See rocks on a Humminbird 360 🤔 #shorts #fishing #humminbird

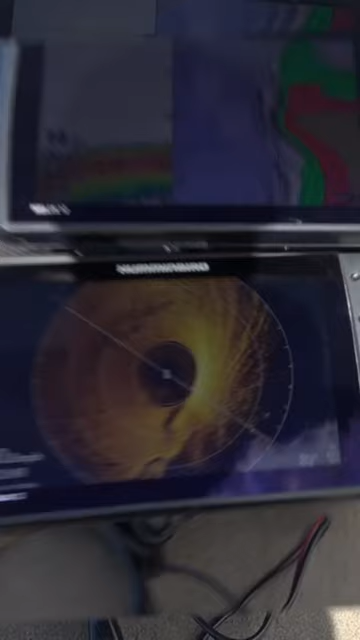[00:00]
so what we have here you can see the boats in 13 foot of water but this this is a steep break right here with lots of rocks and I can tell it's rocks based on the brightness of
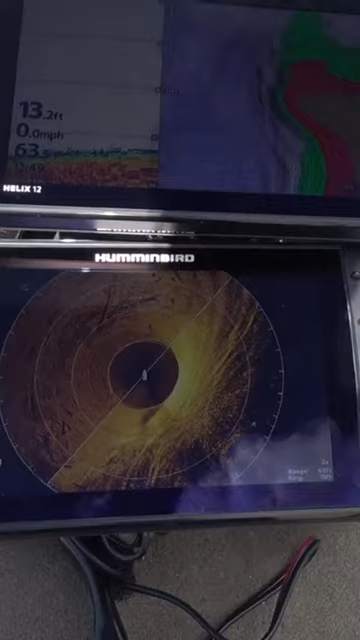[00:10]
On screen: depth 13.2 ft, speed 0.0 mph
the return hopefully you guys can see into the water here